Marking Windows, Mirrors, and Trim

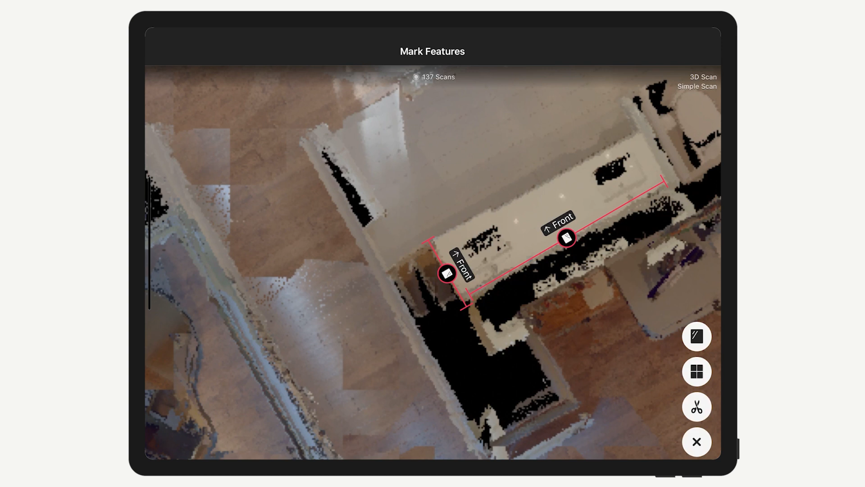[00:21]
Let's first talk about the mirror markings.
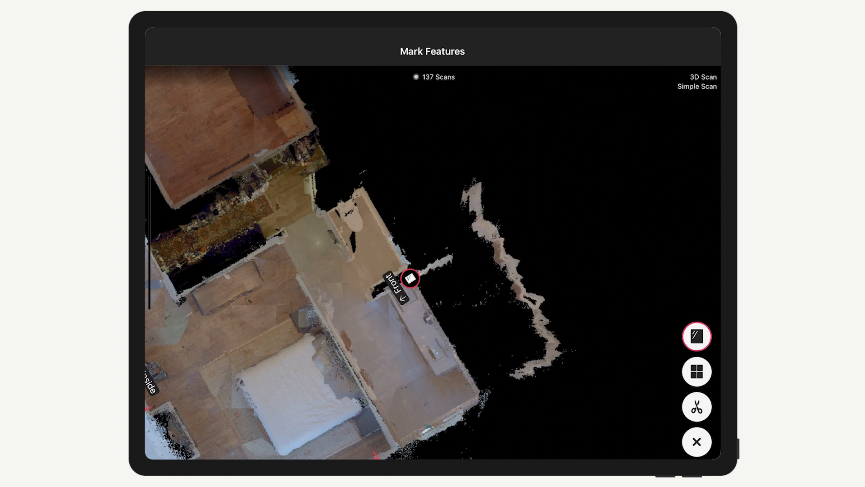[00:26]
It's really important to tell the Capture app where mirrors are located by using a mirror marking.
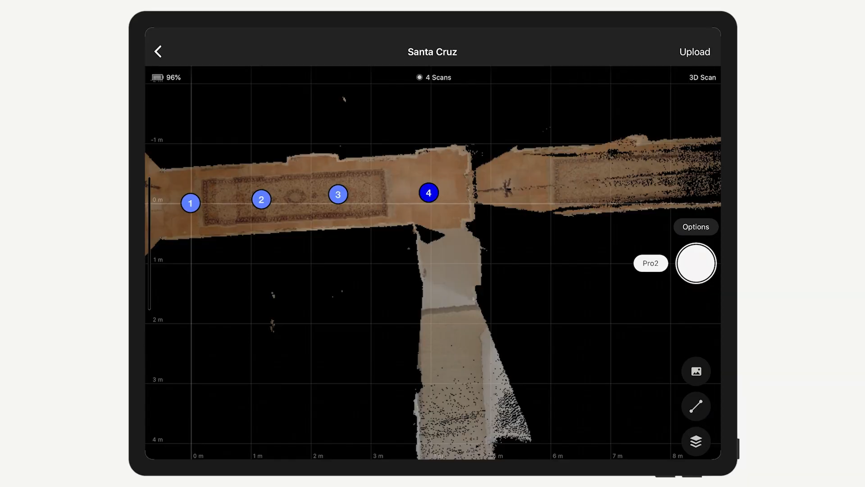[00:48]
Place a mirror marking as soon as you can see the mirror in the mini-map
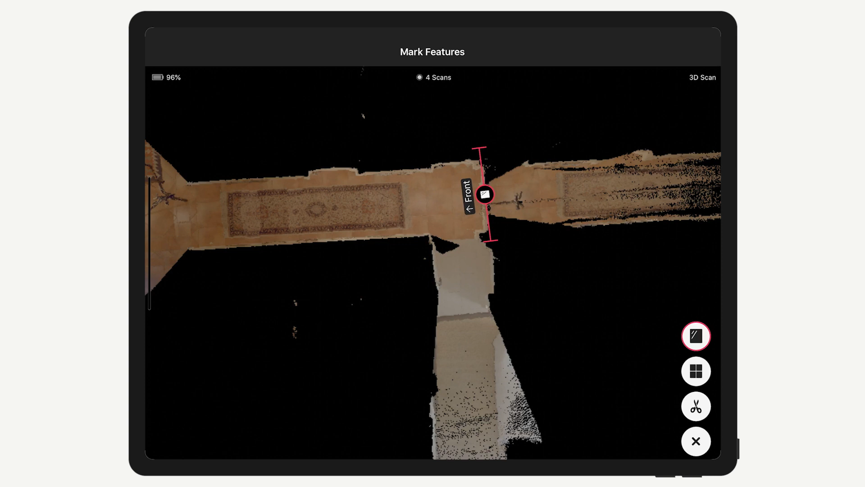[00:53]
and be sure the arrow is pointing into the room or area where the mirror is located. You should mark windows to fill in the window pane with 3D geometry in the dollhouse view. If you forget to mark a window, it will appear as a hole in the model,
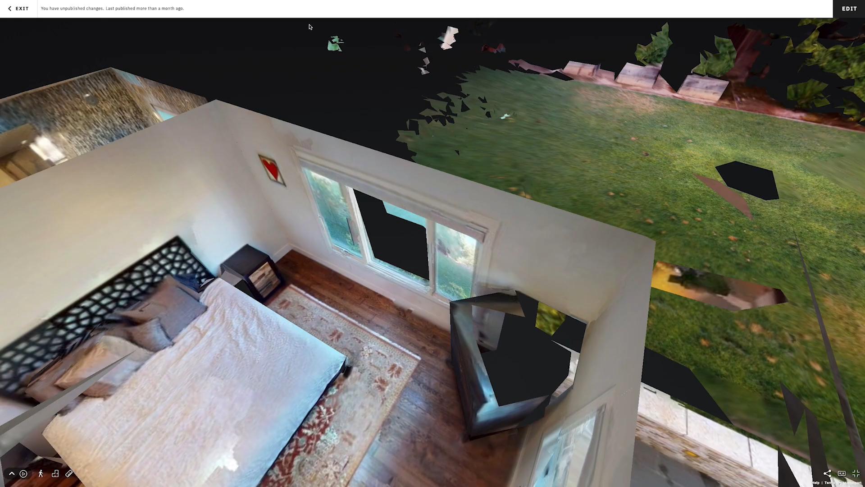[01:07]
but you can always mark it later and re-upload if that's the case.
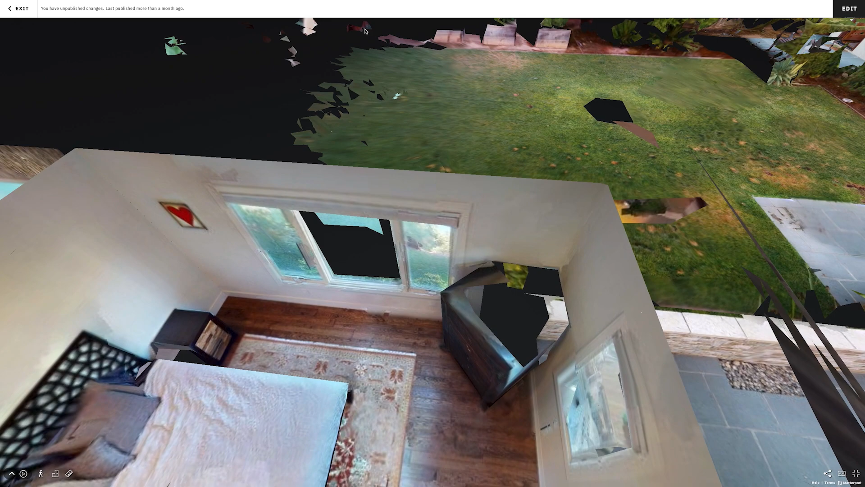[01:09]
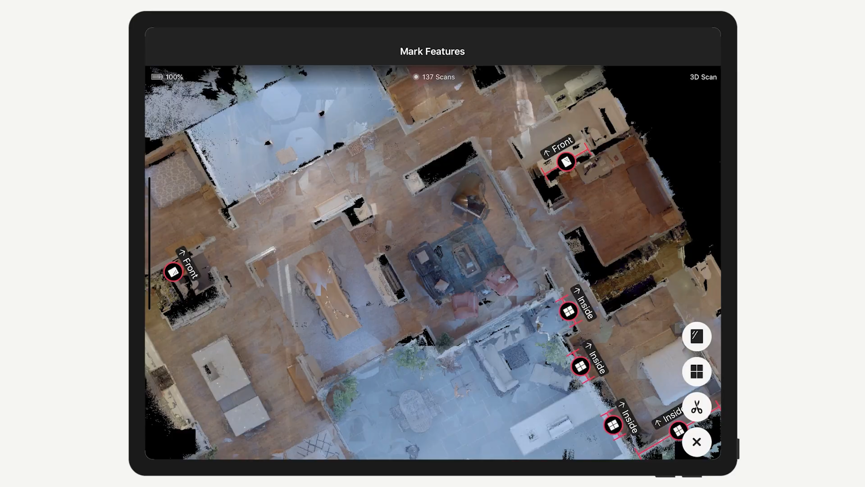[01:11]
Trim markings are intended for outdoor scans, such as on a patio or walkway. They're also very helpful if you only scan part of a room.
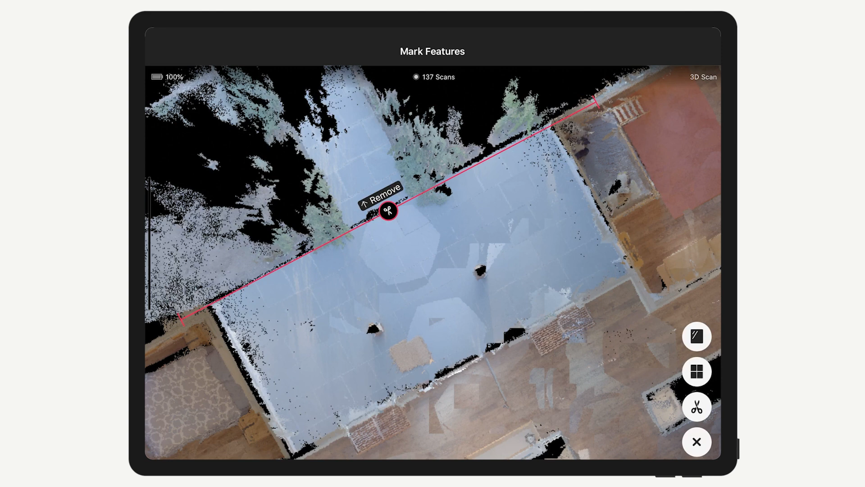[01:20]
The trim marking removes extra 3D data, also called spray, so that the dollhouse and floor plan views look clean.
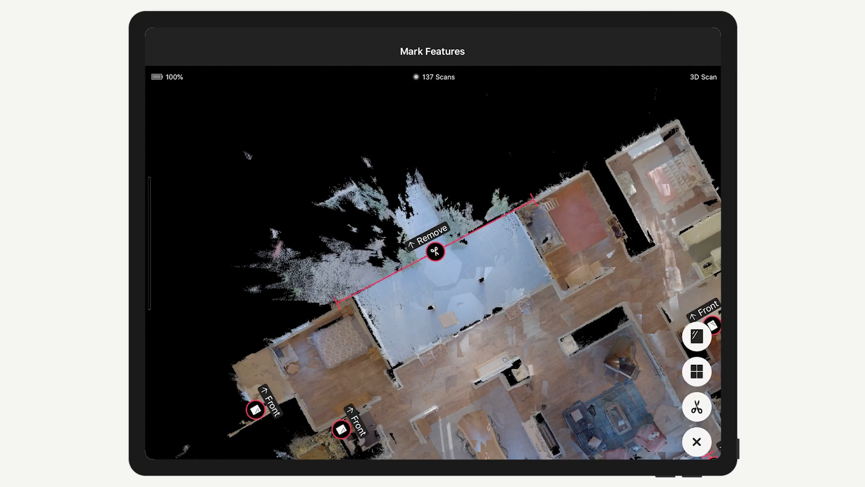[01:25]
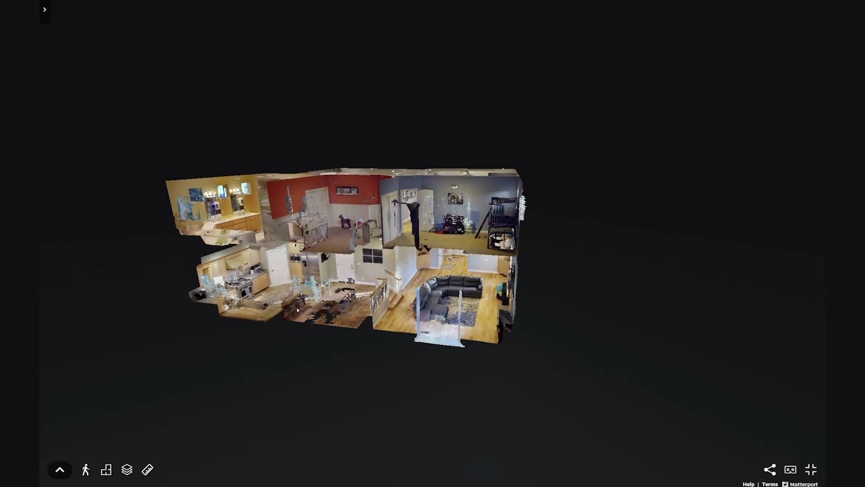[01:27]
For most normal walls, trim markings are not necessary.
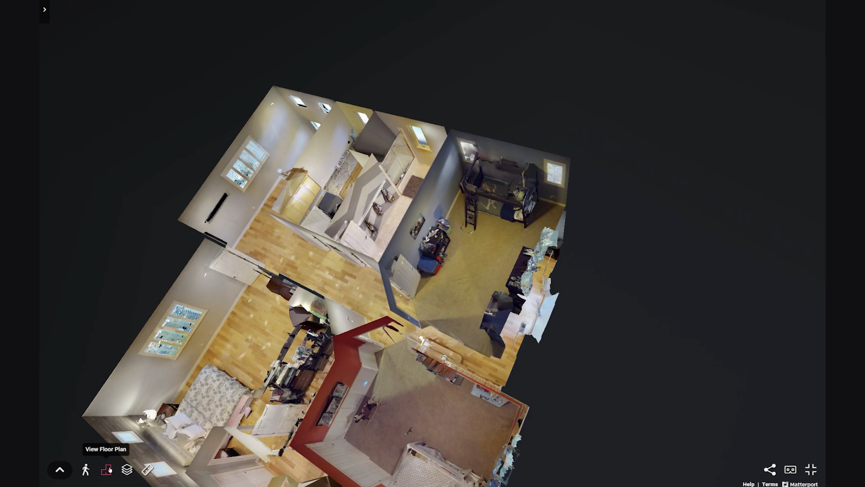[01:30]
To place a marking, first navigate and zoom into the appropriate spot on the mini-map. Tap the Mark Features button and then choose the marking you'd like to add. Tap and drag on the mini-map to set the beginning and end points of the marking. Once the marking is set, you can tap and drag the end points to tweak the line or drag the center to move the line altogether.